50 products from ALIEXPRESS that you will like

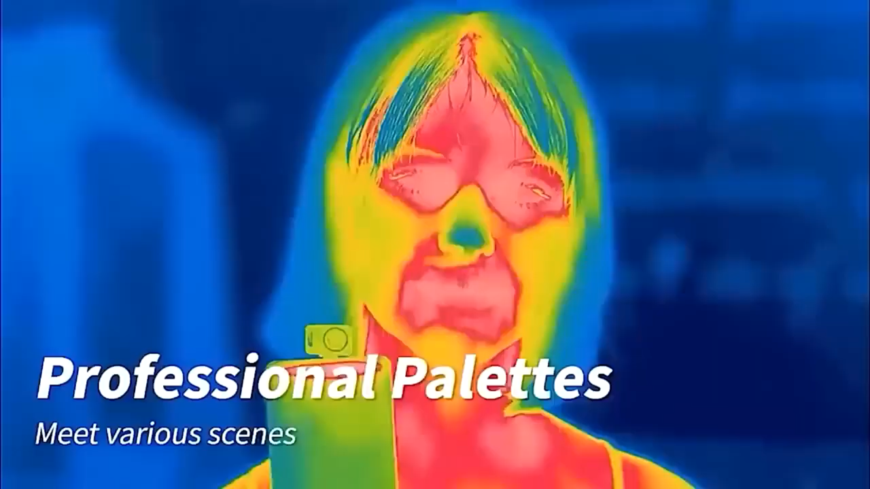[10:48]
In it you will find the mode switch, the mode of overlay image from the phone main camera,
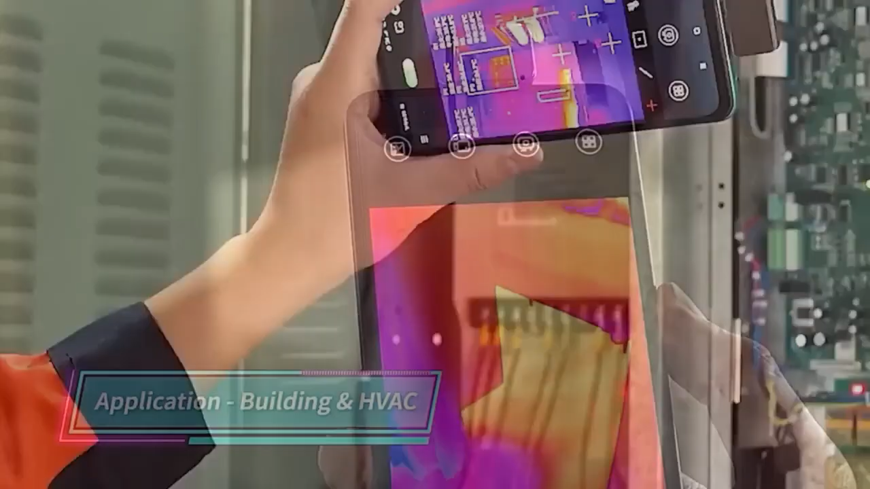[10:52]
sensor calibration,
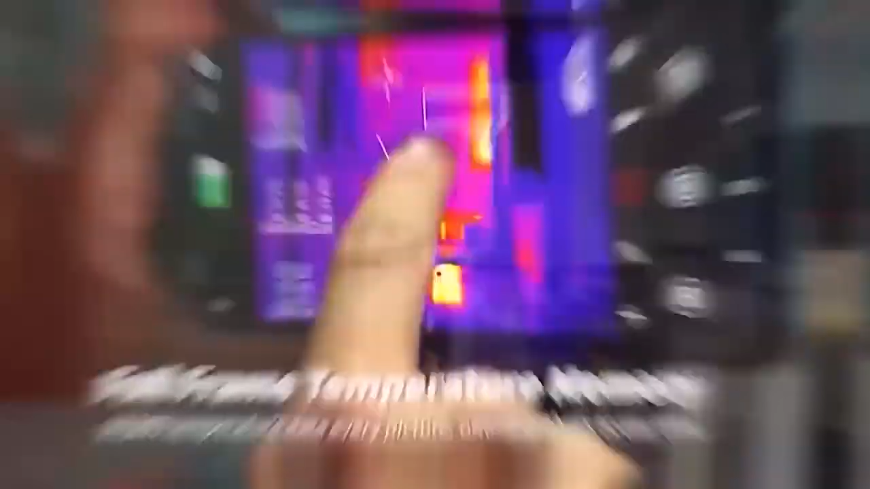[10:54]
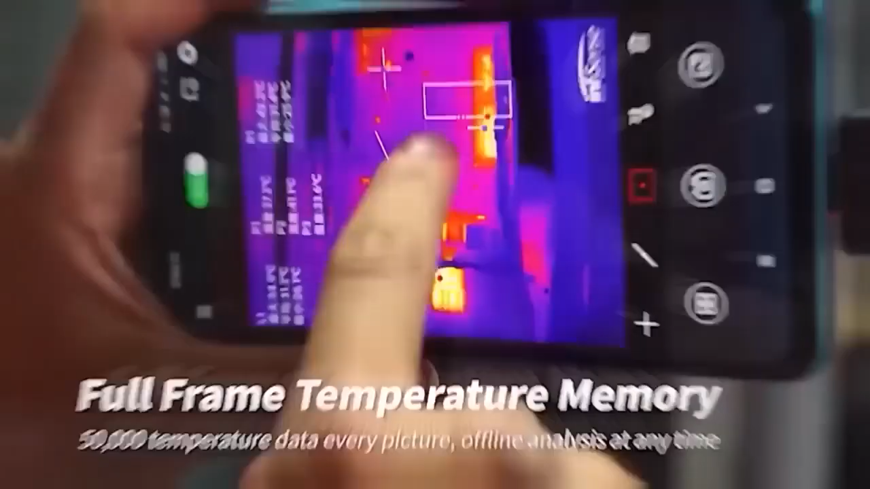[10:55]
as well as buttons responsible for recording video,
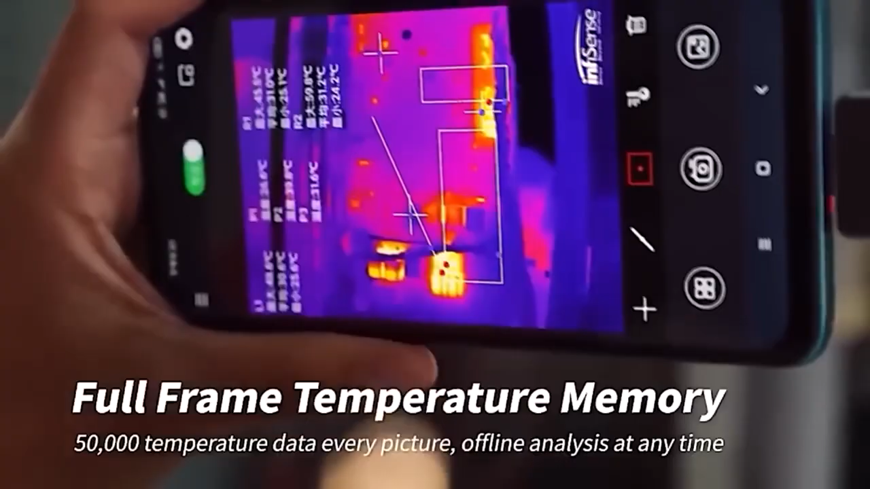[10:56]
opening the gallery, palette selection and other actions.
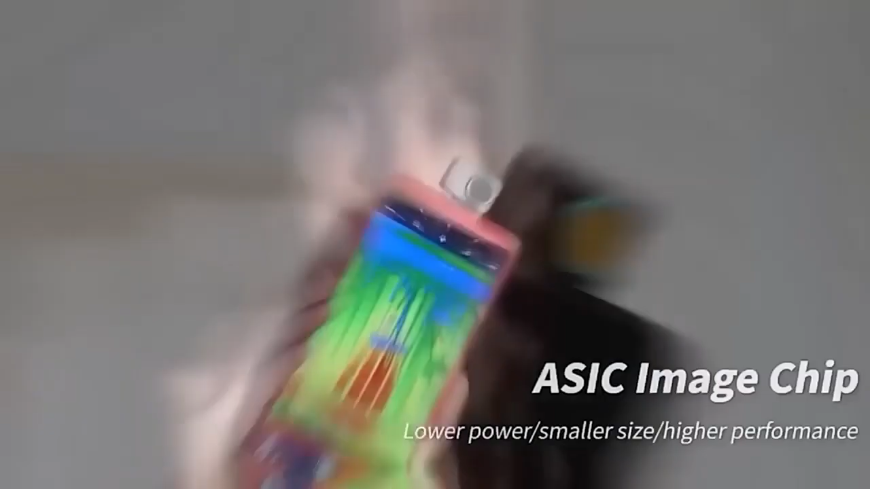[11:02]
In addition, there are two modes to choose from, Easy and Pro, and the temperature can be measured in three scales,